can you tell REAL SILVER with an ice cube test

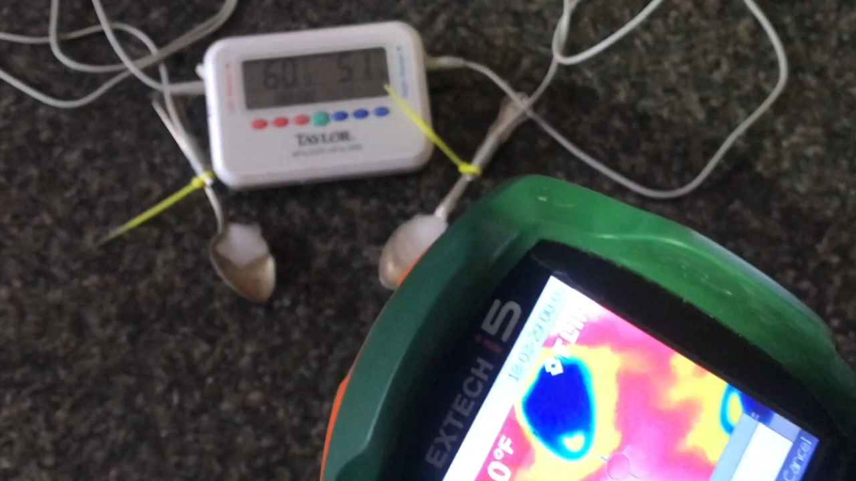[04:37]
you really can't see a distinguishing mark over the silver and the plate.
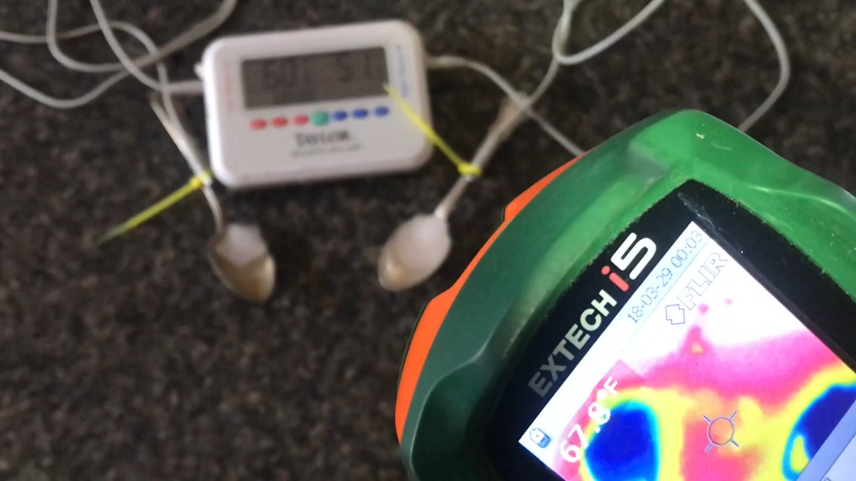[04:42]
I thought I might see more blue going down the handle of the silver spoon.
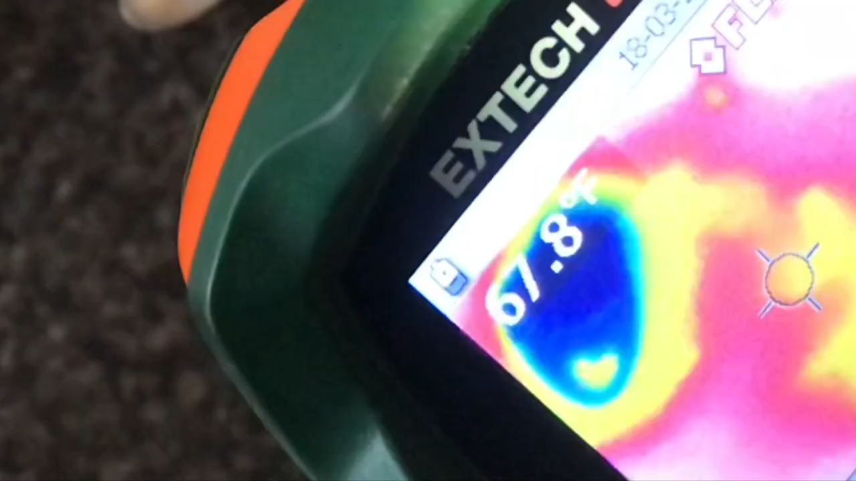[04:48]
Now we'll take a look at the ice cube melting with the camera sped up. You won't actually see the difference of the ice cube until the very end.